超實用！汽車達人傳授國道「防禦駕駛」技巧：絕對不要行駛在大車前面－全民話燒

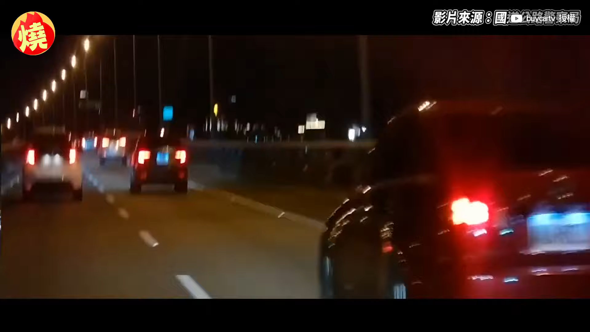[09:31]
很多人開車都喜歡這樣開它跟著你跟得很近它跟得很近的時候你這個時候就不要偏左邊了你反而偏要偏右邊讓它看到你前方的車輛